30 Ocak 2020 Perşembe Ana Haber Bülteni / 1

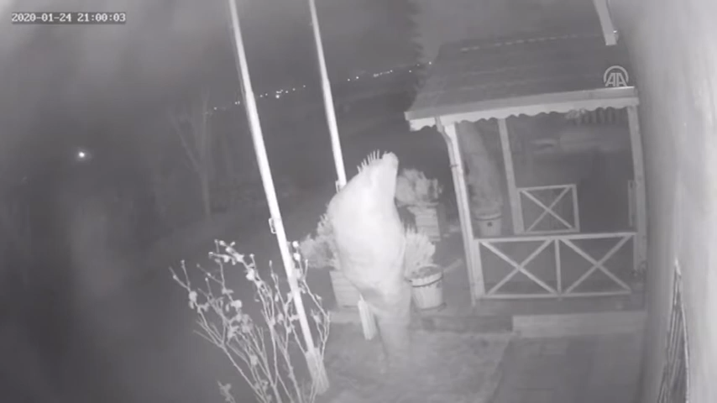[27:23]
Öte yandan Elazığ-Sivrice'deki 6.8'lik depremin Malatya çevresinde meydana gelen enerji patlaması güvenlik kameralarına yansıdı.